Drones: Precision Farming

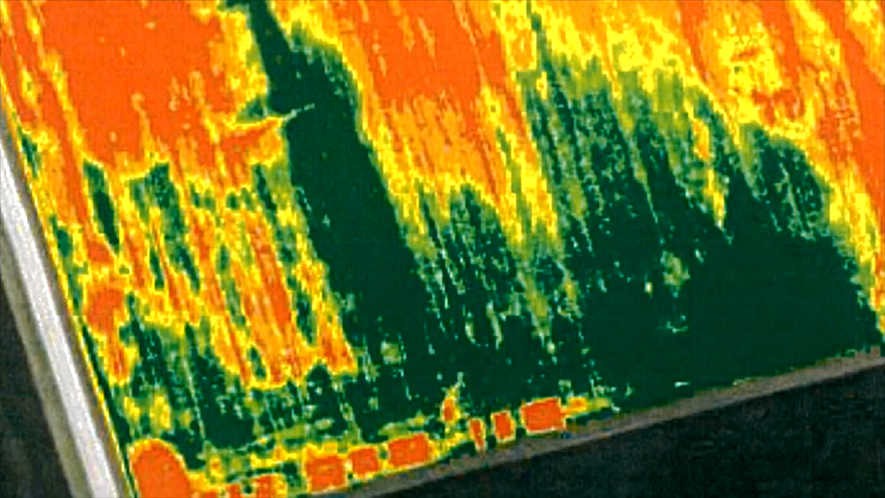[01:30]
That crop is heating, which would be a bad thing, essentially detrimental to our yield at the end of the year.
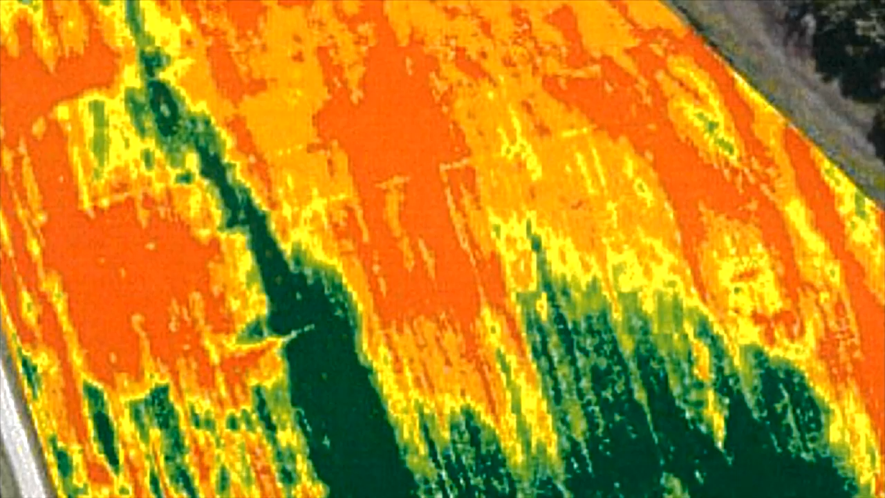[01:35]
Several factors, possibly disease.
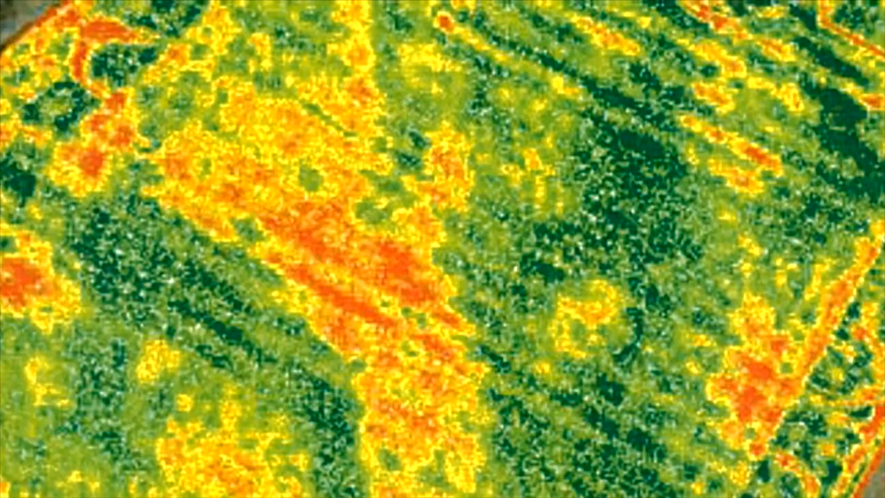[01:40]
If we have disease moving in, the thermal images or heat, looking at heat, could tell us where the disease would be at in the field.
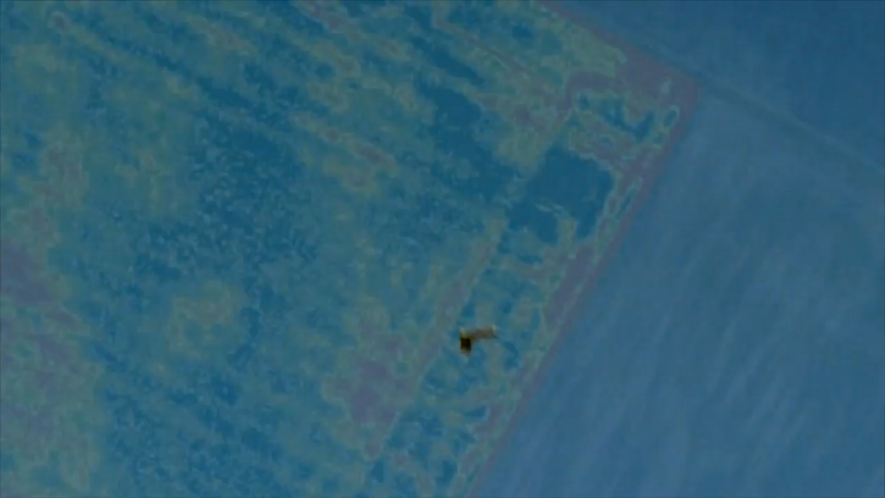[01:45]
We're trying to understand more about how what we do in the field translates the yield.